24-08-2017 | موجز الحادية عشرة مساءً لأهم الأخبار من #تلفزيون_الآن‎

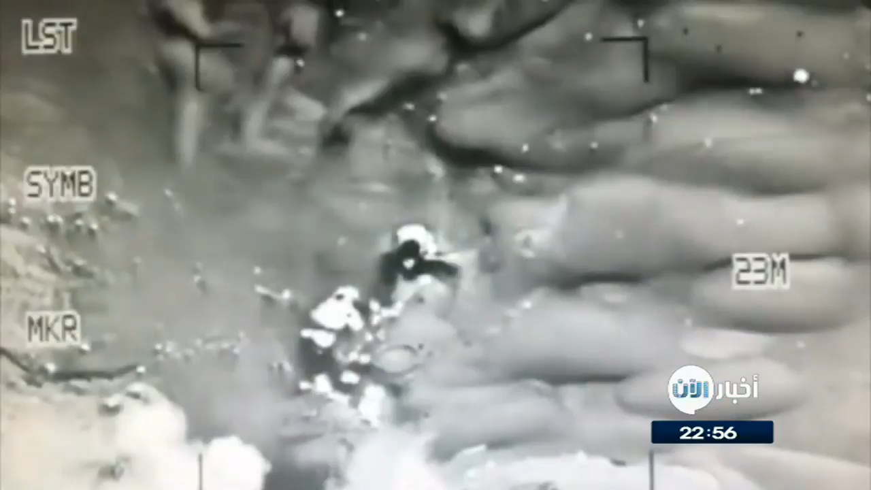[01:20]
قتل خمسة من مسلحي ميليشيا الحوثي فجر الخميس أثناء تصدي القوات الحكومية